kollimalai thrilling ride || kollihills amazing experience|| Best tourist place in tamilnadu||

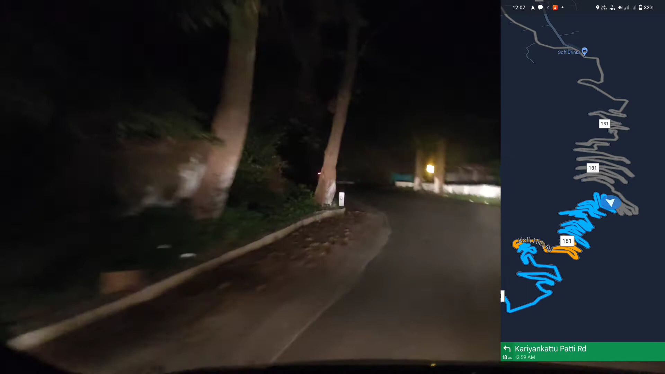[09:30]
ஐயோ அது பயங்கரமால இருக்கு, ஏதோ பாம்பு மாதிரி என்னது போகுதுங்க. வண்டி இப்படி திரும்புது, இப்படி திரும்புது.